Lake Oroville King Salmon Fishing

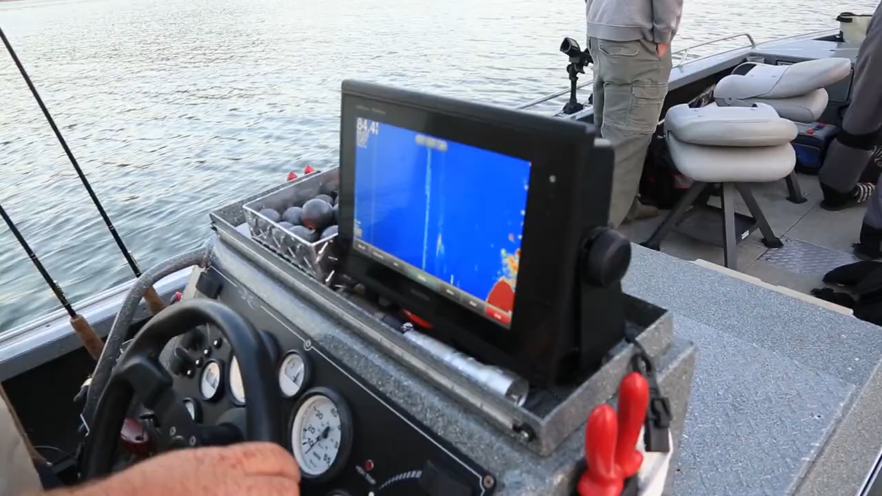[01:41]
You can see one king there at 45.
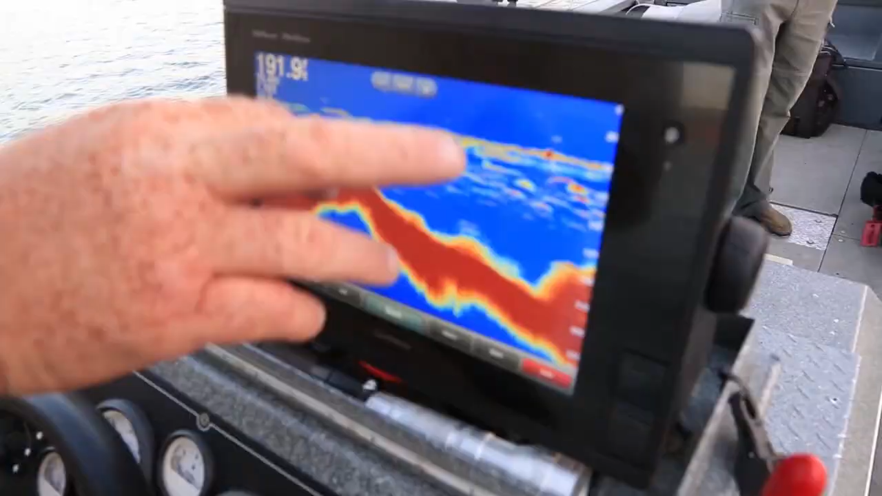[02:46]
One 25-foot fish. So you can see our rigger line right at 50 feet, and being the short setbacks we're using, that king is directly under the boat.
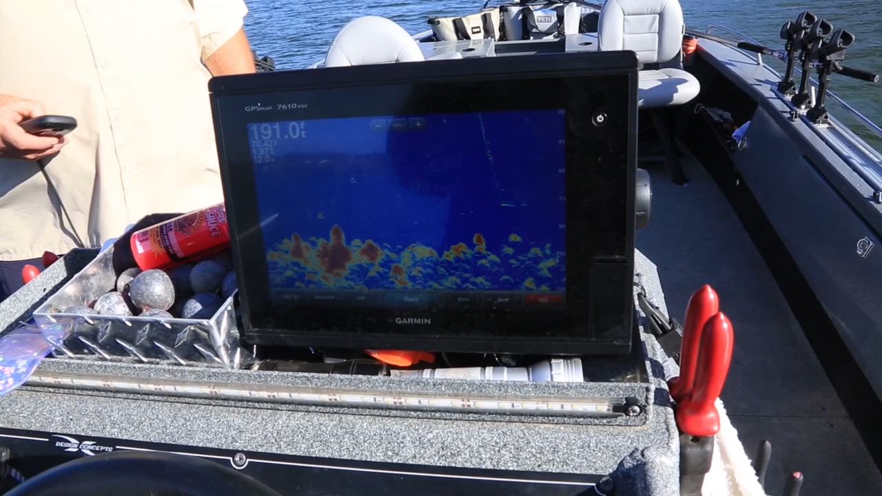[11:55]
The depth's 45 to 80 feet have been pretty consistent out here.